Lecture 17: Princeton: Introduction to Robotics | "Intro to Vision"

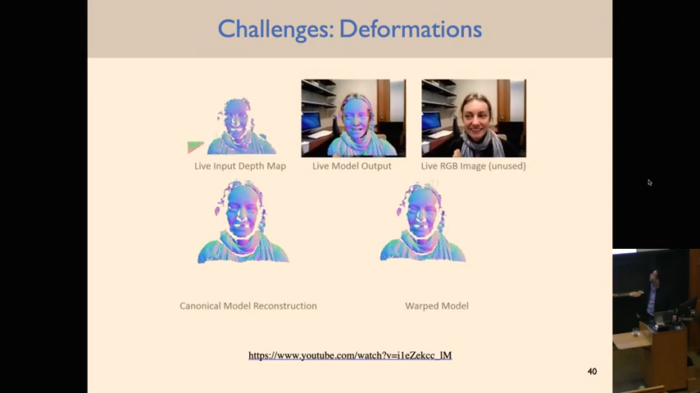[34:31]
As, yeah, as is the case over here.
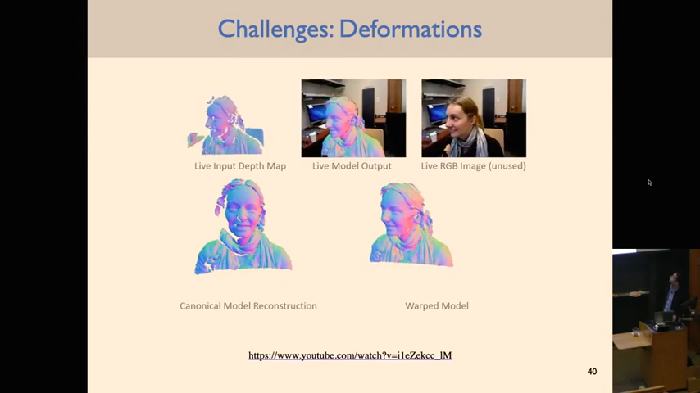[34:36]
Here they're doing, like, 3D reconstruction. So they're taking this video and basically coming up with a model that's deforming, that captures the 3D kind of,
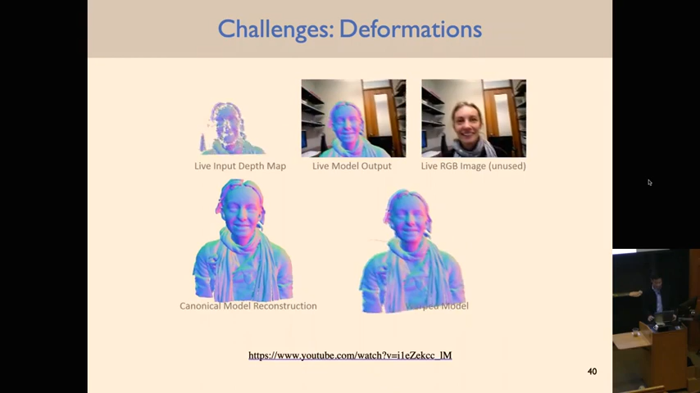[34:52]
like, space that the person is occupying.